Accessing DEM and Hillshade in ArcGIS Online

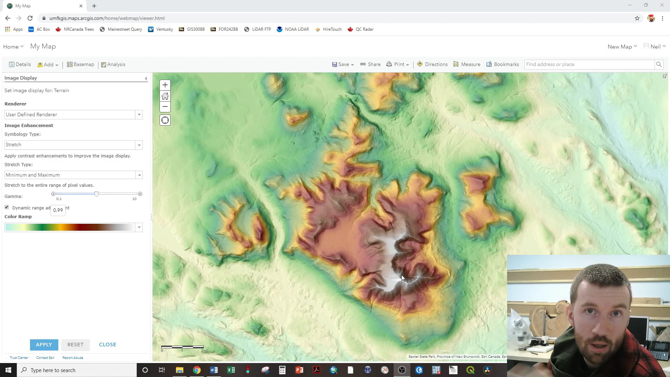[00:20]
what it can do is a very good job of displaying elevation and terrain. And this is probably my tenth take on this video because every time I do this I find something completely awesome, I get distracted, and then I have to restart because I'm down some rabbit hole.
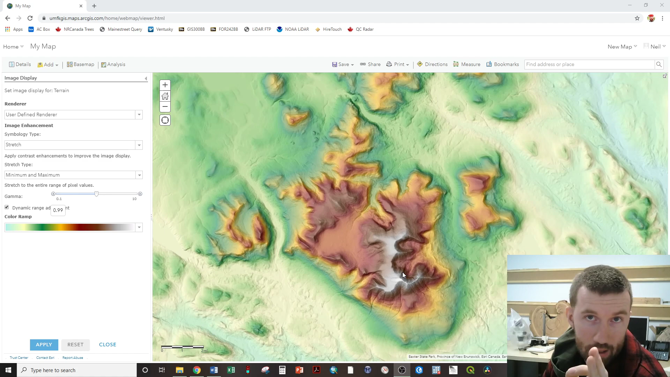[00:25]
So this is the one, so this is Katahdin of course and what I want you to notice is as you zoom in we are looking at different resolutions of data sets and what we're actually looking at is the 2017 LiDAR flight.
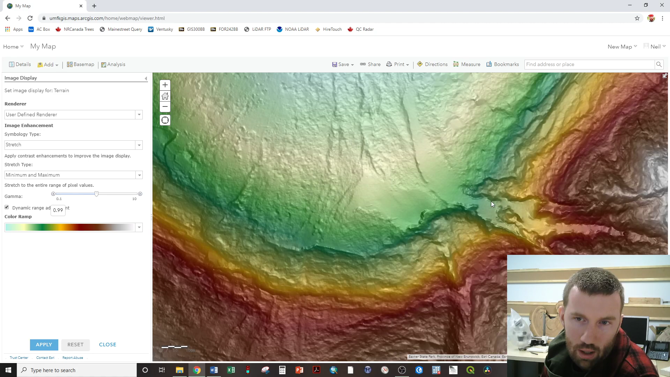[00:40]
So we have one meter resolution elevation data for everywhere that we would have it in the state of Maine on our desktop software.
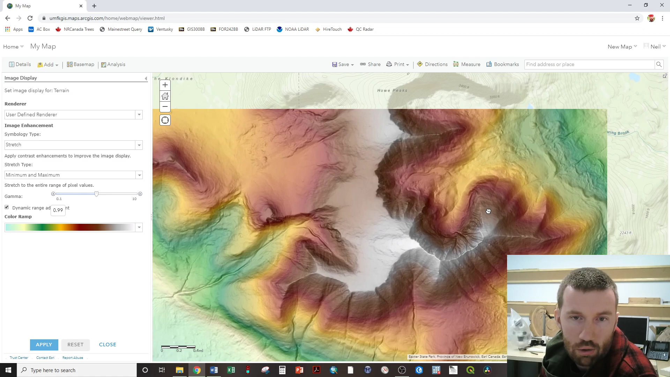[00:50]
So you've been accessing this through the student materials drive because I've got this elevation model on our server.